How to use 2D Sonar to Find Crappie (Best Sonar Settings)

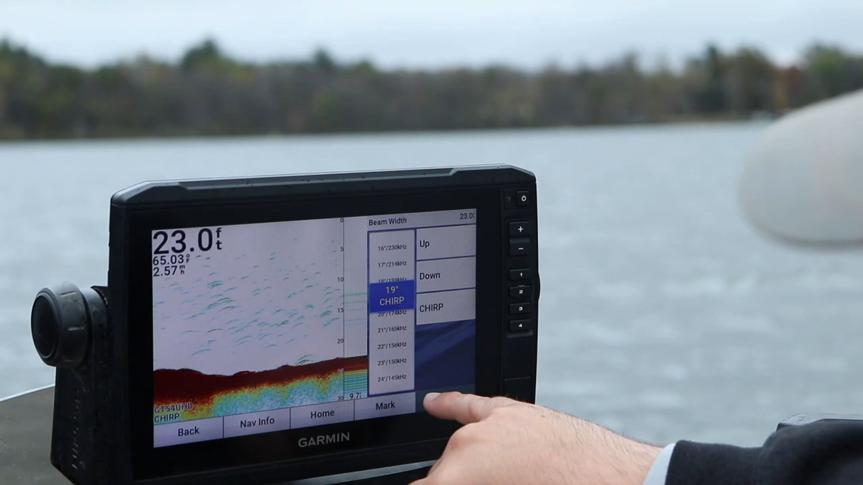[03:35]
On screen: depth 23.0 ft
It uses multi-frequency technology. It sends the frequencies out at the exact same time. And tries to give you the clearest image possible. Okay? Now, cool thing on the Garmins here. I don't know if you can see this.
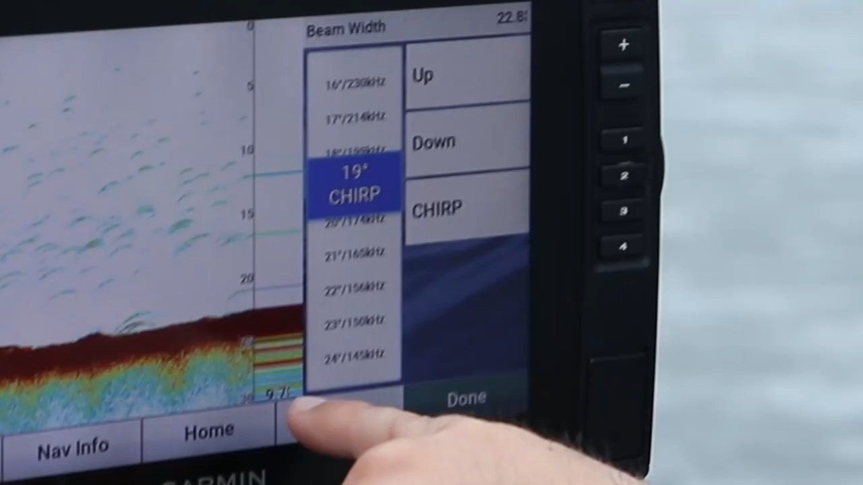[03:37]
Right here on my, what's this is called? A-scope.
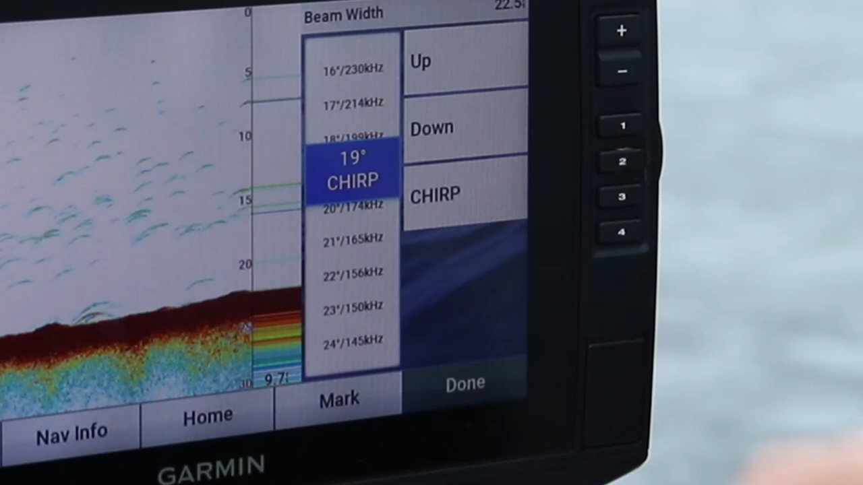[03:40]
Humminbird calls it RTS, or real-time sonar. This is called the amplitude meter.
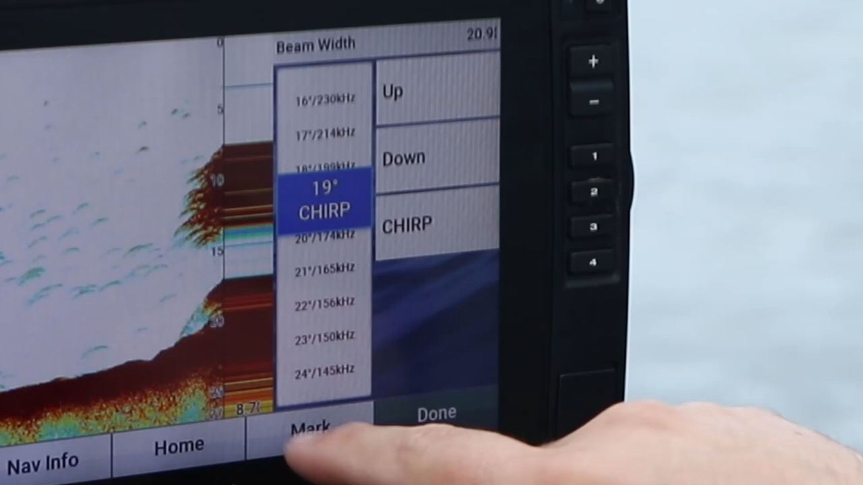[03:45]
Right on the bottom, it says 8.7 feet.
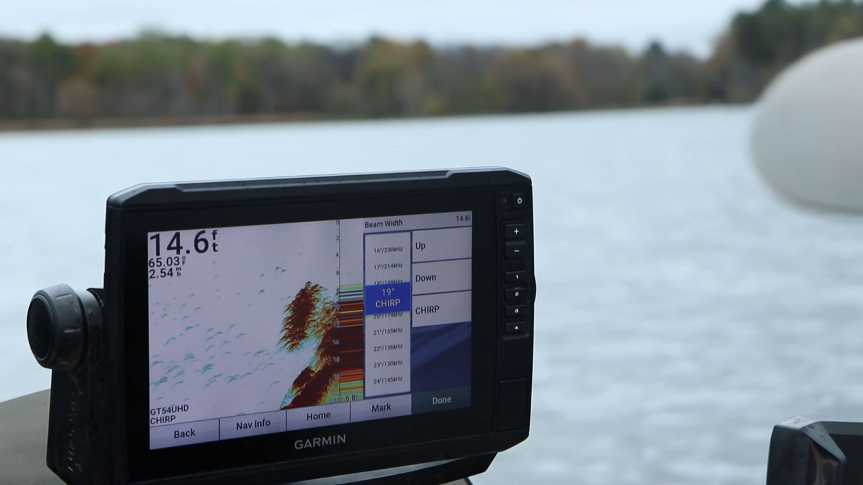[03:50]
On screen: depth 14.6 ft, water 65.03°F
Now, it's jumping, because I'm going into shallower water here.
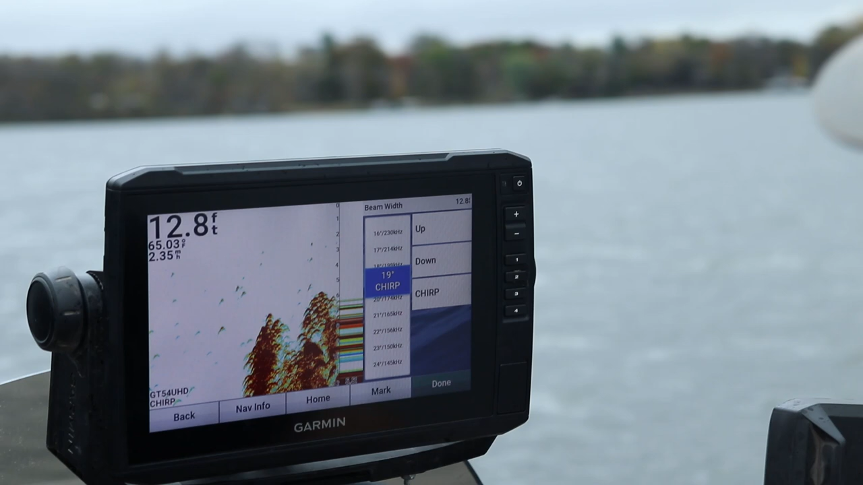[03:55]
On screen: depth 12.8 ft
There's actually, I just went over a brush pile right here. There's a brush pile. There's a ton of fish on top of it. Bait fish. There's probably some crappie mixed in. But this tells me how wide my cone angle is on these Garmins, which is pretty cool.
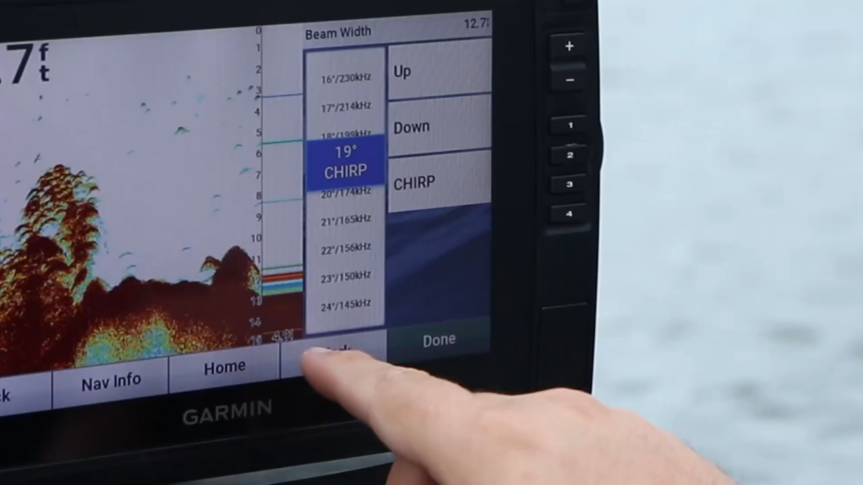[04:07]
So, right now, I'm viewing 4.9 feet of the bottom with my 2D sonar.
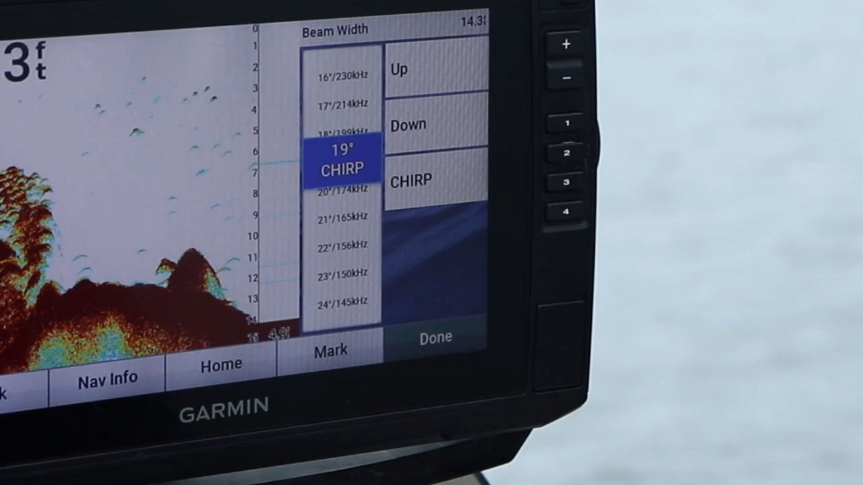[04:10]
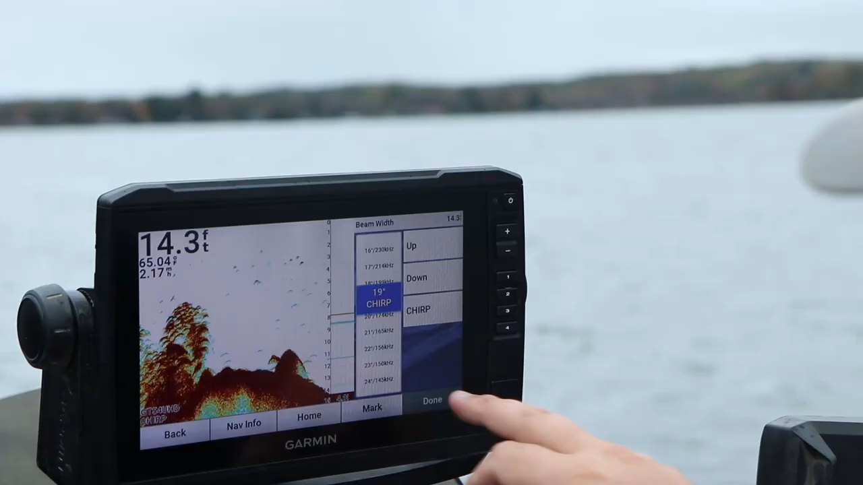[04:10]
On screen: depth 14.3 ft
So, now that we've gone through kind of cone angles and frequencies, and I hope you got a decent understanding of that. The higher the frequency, the narrower the cone angle. The lower the frequency, the wider the cone angle, the more you're going to see of the bottom. We're going to go into, let's go into pallets, because people get a little confused of what they should be using.
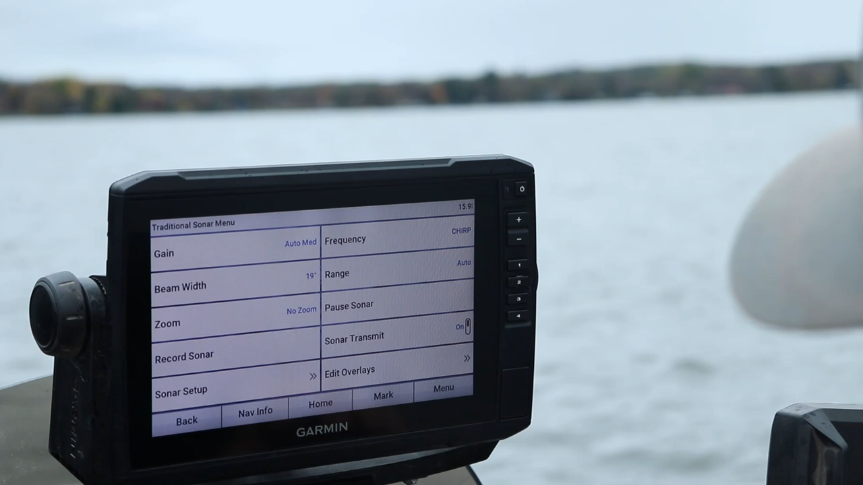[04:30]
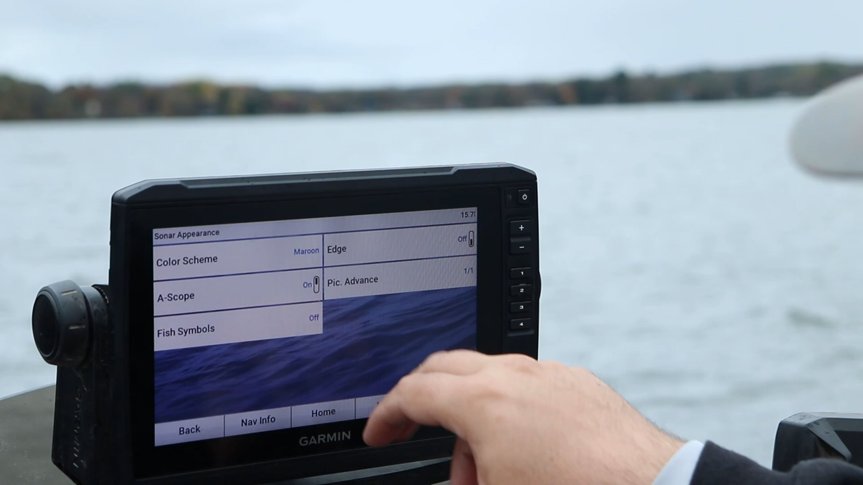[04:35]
Appearance, color scheme.
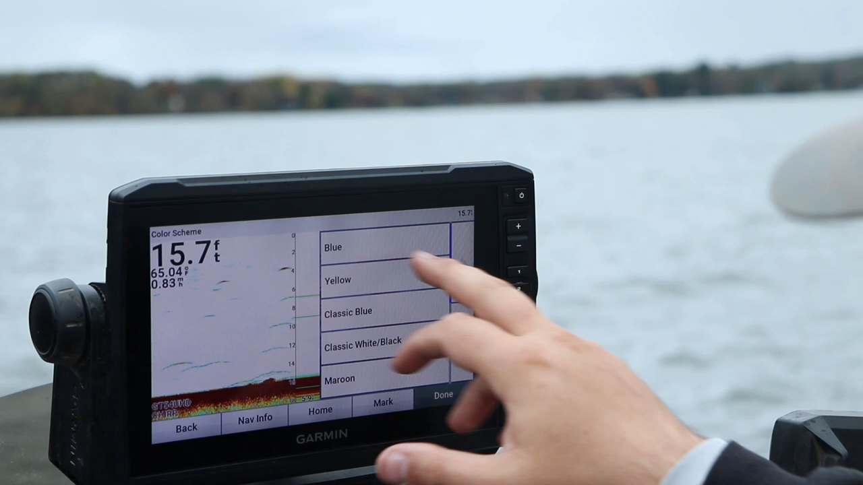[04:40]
On screen: depth 15.7 ft, water 65.04°F
Now, this is your pretty typical Garmin unit setup. This blue pattern, it's a blue background. I want you to pick something that you are used to.
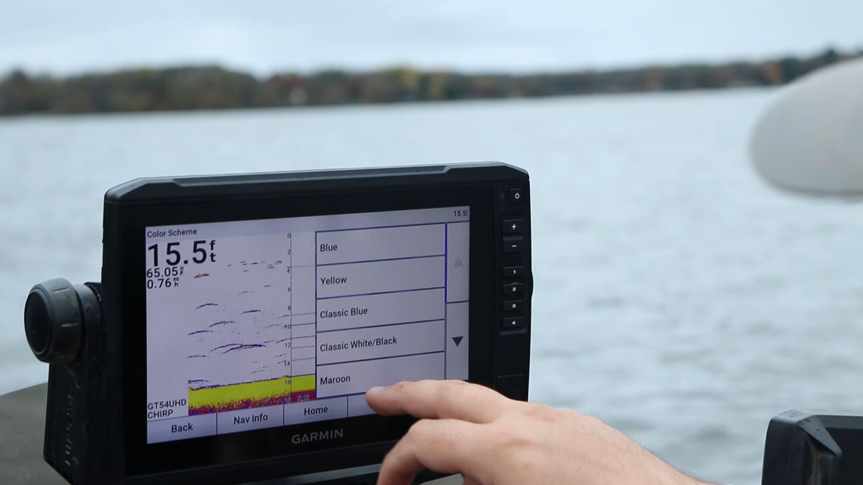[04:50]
On screen: depth 15.5 ft, water 65.05°F
This yellow setup for a lot of Humminbird units, a lot of older Humminbird units, will run this yellow setup.
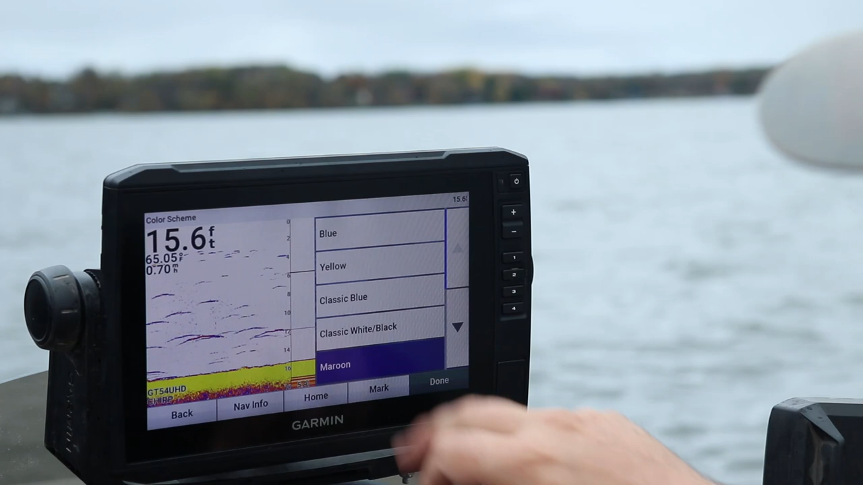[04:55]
On screen: depth 15.6 ft
I like the maroon. And what this does, on your Humminbird units,
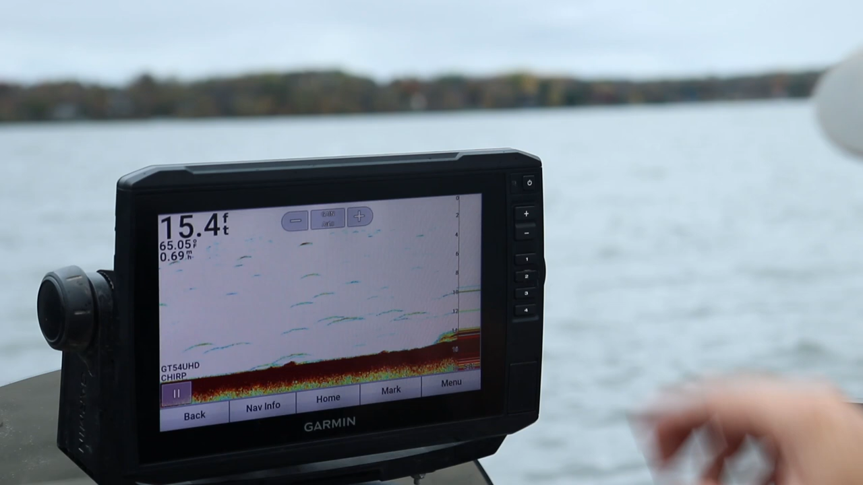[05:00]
On screen: depth 15.4 ft
it will show you a pallet at the top, kind of showing what is hard bottom and what is soft bottom. This dark red, that is hard bottom return. That's my sand, my gravel. We're going to actually go out a little bit deeper here, and you're going to see this hard red transition to more of this flaky stuff, where there's probably a walleye or something right there on the bottom, maybe a bass. You're going to see a transition from this hard bottom return to a softer bottom return. Now, that hard return means it's probably a bigger object or a bigger fish.